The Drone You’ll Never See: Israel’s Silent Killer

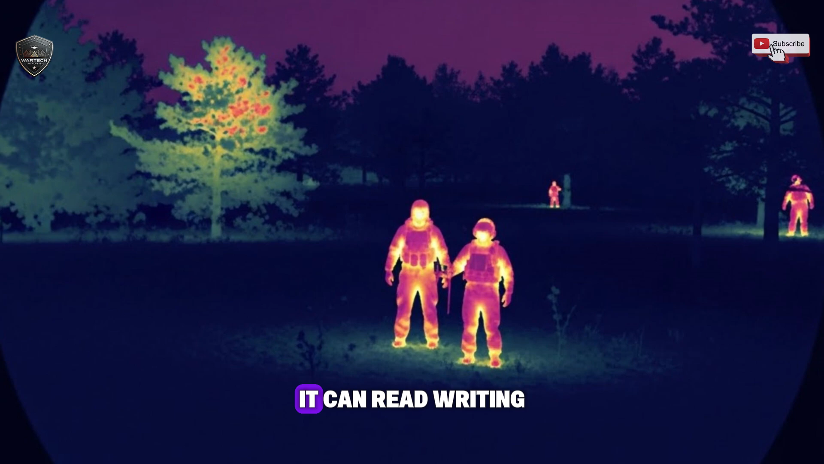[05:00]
It can read writing on a vehicle from a distance that would shock you. It also has a thermal camera.
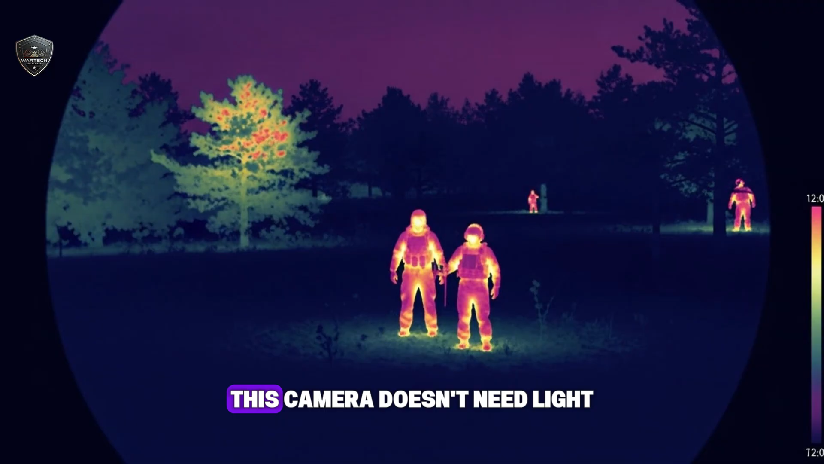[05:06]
This camera doesn't need light. It sees heat. In the middle of the night, in thick fog, it can see a person's body heat,
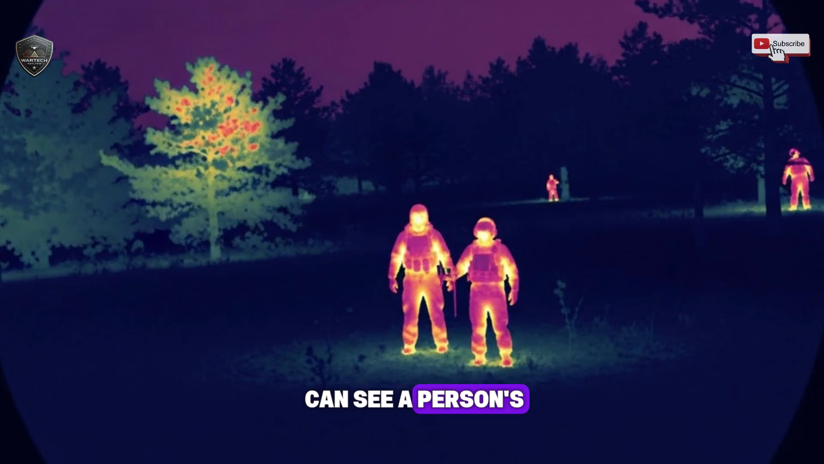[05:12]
the engine of a car that was just running, or a group of people hiding in a forest. It turns night into day for the soldiers watching the screen. But sometimes, you need to listen, not look.
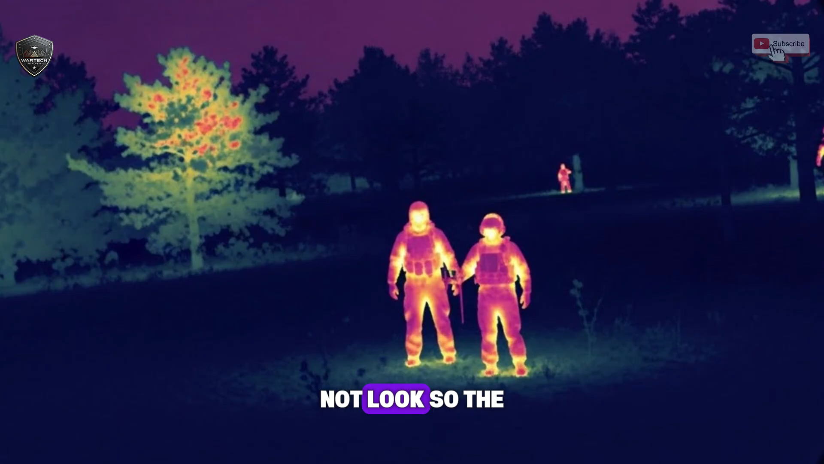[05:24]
So the second tool is the ear. They can load a signals intelligence package.